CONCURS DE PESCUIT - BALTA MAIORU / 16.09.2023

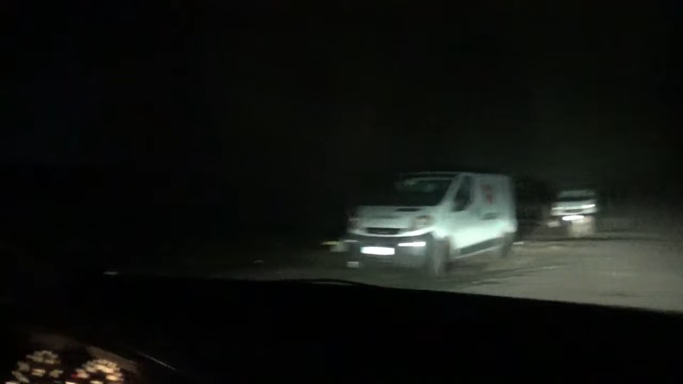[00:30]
Balta Maiorul, văd că deja au aici pescari. Noi o să pescuim pe partea cealaltă, adică pe sectorul celălalt de la administrație, încolo spre spate. Acolo e rezervat. Aici e zona cu căsuțe. Cu căsuțe, da.
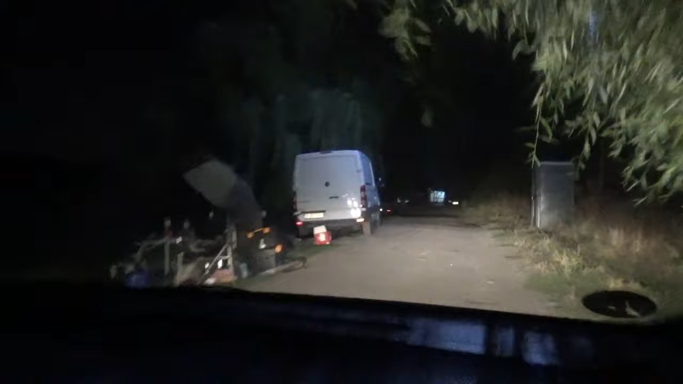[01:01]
Bună dimineața, zic și eu. Asta 16. A noua 2023. O nouă zi la pescuit. Da.
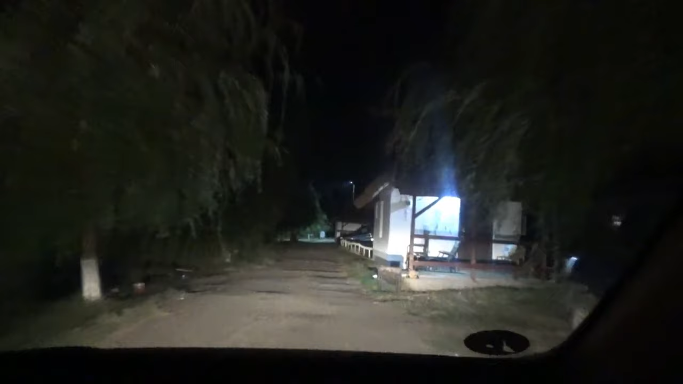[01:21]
O nouă zi, o nouă filmare. Da. Este ora 4:50.
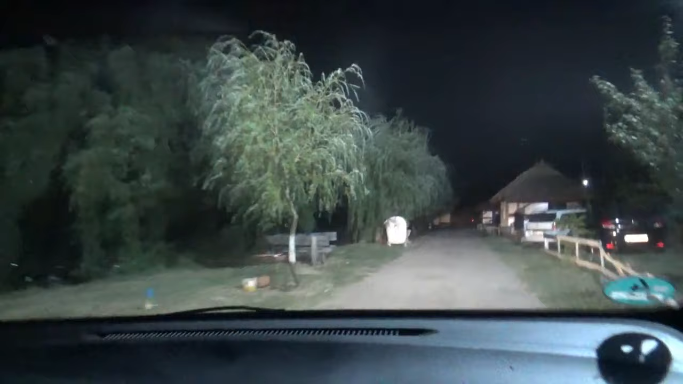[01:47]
Toate standurile sunt ocupate până aici la administrație. Da.